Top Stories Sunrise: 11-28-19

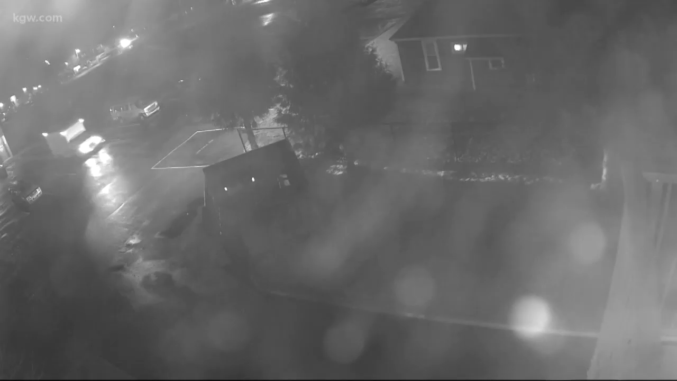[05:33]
Also, a box truck of some kind that may be carrying the stolen Christmas trees. There was a lot of anger at first, but I mean, there's nothing we can do about it now.